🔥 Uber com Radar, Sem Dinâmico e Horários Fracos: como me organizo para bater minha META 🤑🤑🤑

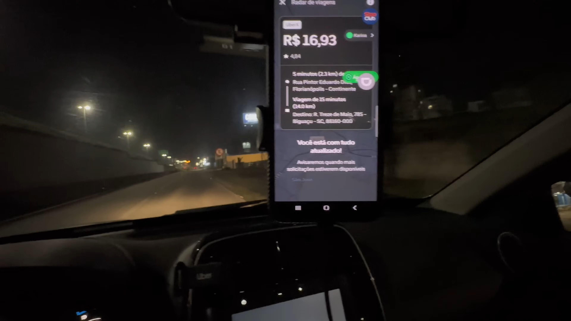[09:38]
Não tem condição E aí Você vai 13 de Maio Biguassu Uma hora dessa Você quer saber